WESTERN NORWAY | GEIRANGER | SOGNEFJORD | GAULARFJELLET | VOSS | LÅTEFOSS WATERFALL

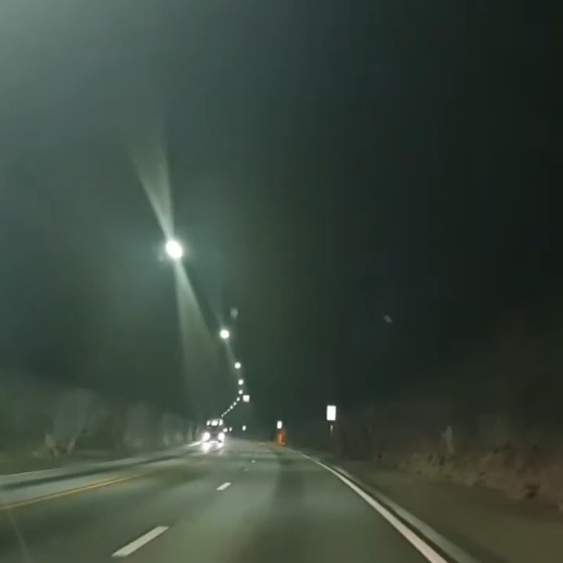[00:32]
So guys, we are driving now under the tunnel. So we are in our way to Bergen. Is that Arvid? No, Geiranger. Geiranger. It's almost 11 hours and 18 minutes from Låtefjord to Geiranger.